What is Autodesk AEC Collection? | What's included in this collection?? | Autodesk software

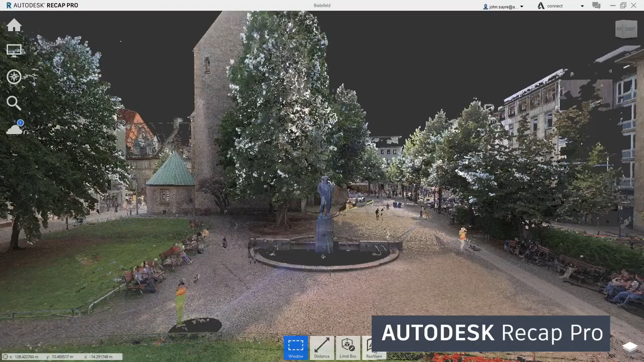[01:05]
Things like Recap can be utilized for point cloud workflows and again move into software like AutoCAD,